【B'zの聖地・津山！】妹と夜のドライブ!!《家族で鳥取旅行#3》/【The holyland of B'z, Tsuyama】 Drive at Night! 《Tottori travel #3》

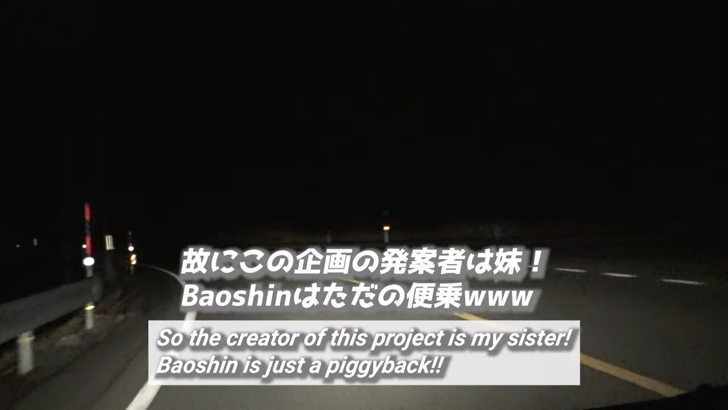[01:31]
僕はそれにちゃっかり便乗してしまってこんな動画を撮っているというわけなんです。ただいま津山までの距離が
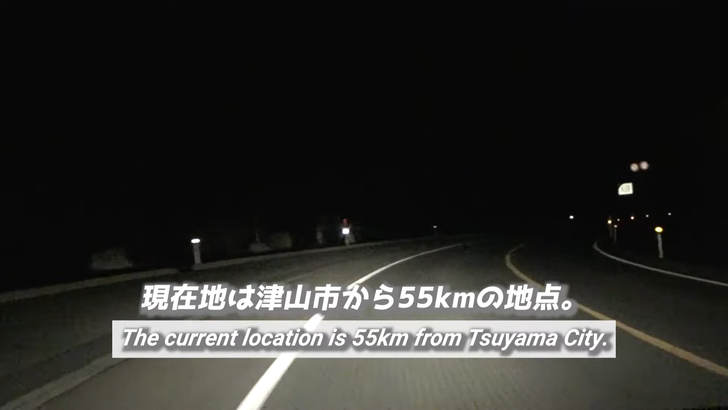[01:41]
現在地点から55キロということで、はい、ゆっくりとしたドライブ動画をお届けしたいなと思いますので、ぜひ最後まで見てください。
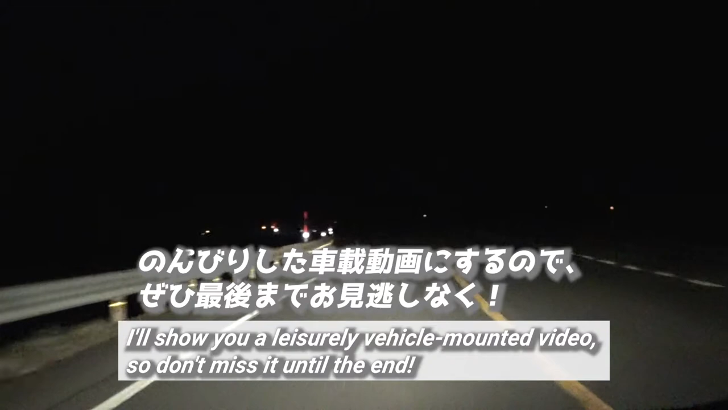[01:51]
それでは今回の旅も始めていきましょう。
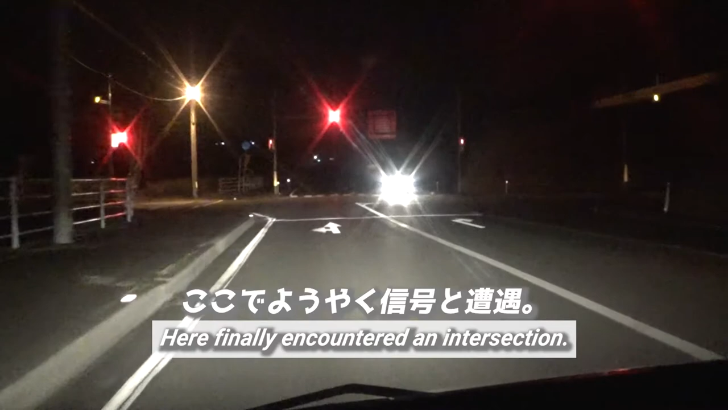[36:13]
信号が現れました。
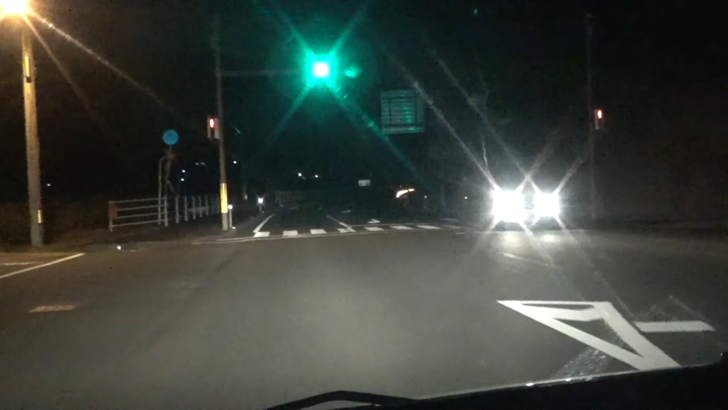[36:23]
右に曲がった場合は真庭市に行きます。